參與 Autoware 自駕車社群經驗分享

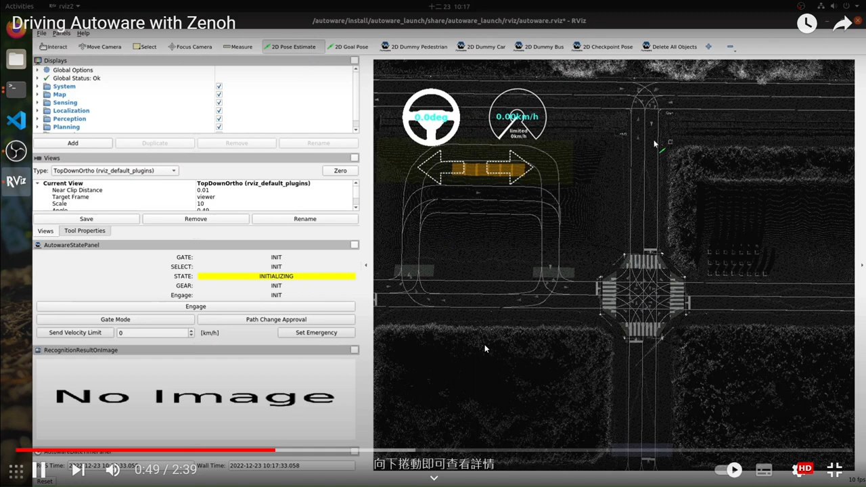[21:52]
那它的這邊我們會給它一個引鈴ShowPost它這邊就是車子它沒有它並沒有並不是真的車子只是一個模擬的所以我們就給它一個車子的定位這樣子然後它說它車子在哪邊那接下來我們就啟動了一個程式來進行那個
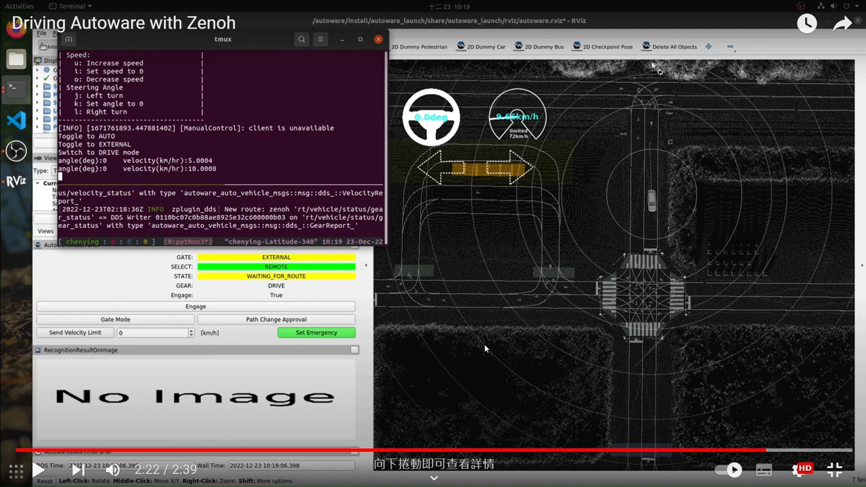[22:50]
Velocity我們設定那個時速10公里這樣子就可以透過這樣子來進行車子的控制
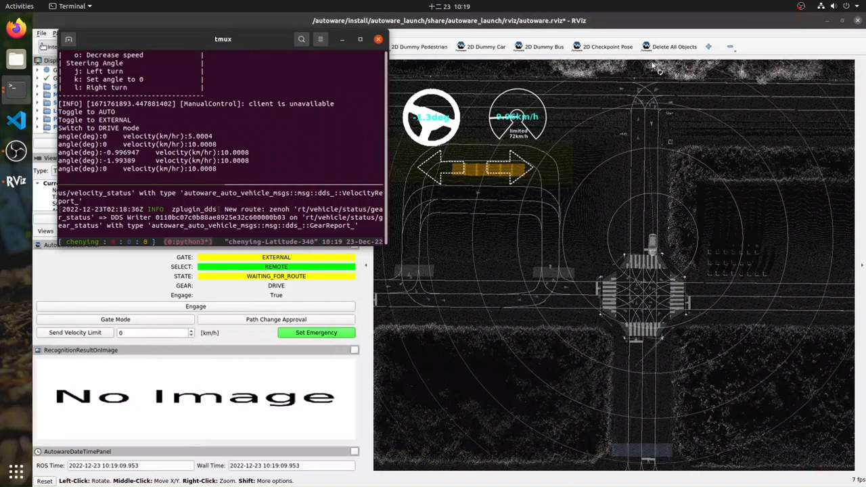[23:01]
好這邊就是一個比較簡單的說我們怎麼實現remote driving的一個功能
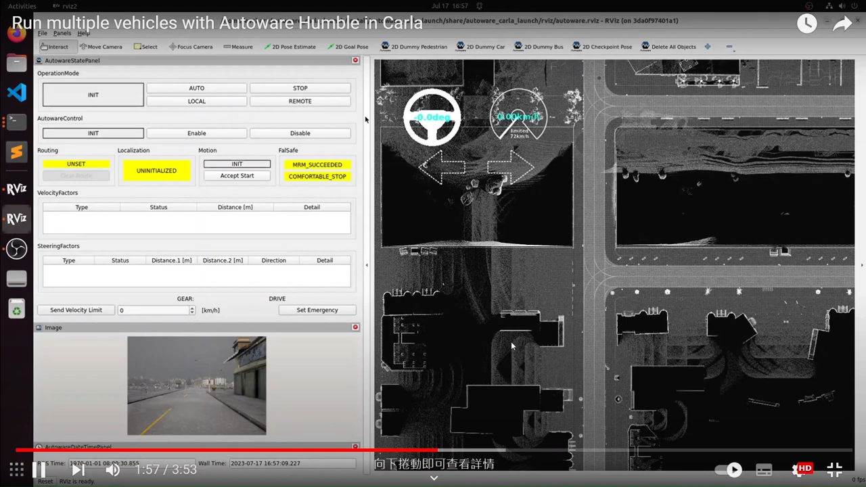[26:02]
在這邊的話它會也會有真實因為這邊就不需要拉initial pose它可以有真實的定位因為它是真的在模擬器裡面所以它也會有GPS的訊號所以你可以看到在這個地方它這邊會有很多白色點這些就是LIDAR掃到的點然後它要跟地圖做Mapping然後知道它到底定位在哪裡好 那現在我們就可以確保說現在有兩個Otoway而且兩個Otoway它就會有各式的RVs然後它們就在各式